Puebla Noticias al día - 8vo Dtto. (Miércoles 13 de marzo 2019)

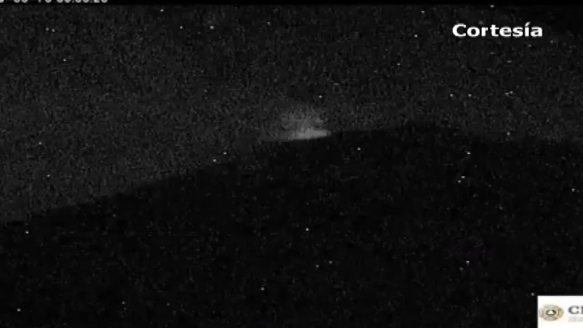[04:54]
A través de Protección Civil Estatal se informó que el Centro Nacional de Prevención de Desastres, el Cenapred, dio a conocer que a las 7.30 horas de este miércoles el volcán Popocatépetl presentó una explosión que generó una columna de vapor,